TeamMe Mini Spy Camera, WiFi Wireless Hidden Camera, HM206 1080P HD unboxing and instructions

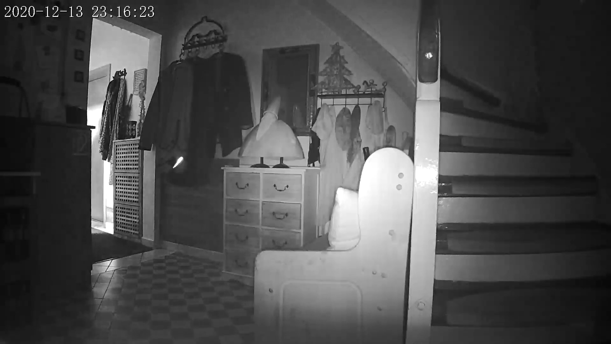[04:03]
no glow IR night vision the night vision of the team me hidden spy cam turns on automatically in the dark and the infrared lights is not visible when recording which can provide us with excellent clear fearing experience but take care you have to look where you will attach this because of the angle and of course the night vision can only see I think air for five up to eight meters
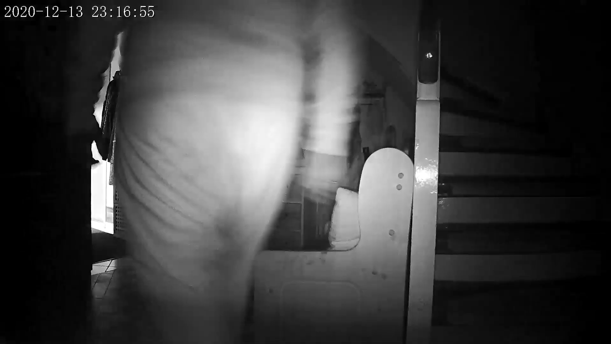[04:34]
really clearly in front of the cam we have or we can use encrypted cloud service and it supports 128 gigabyte SD card we can get to 30 days free version of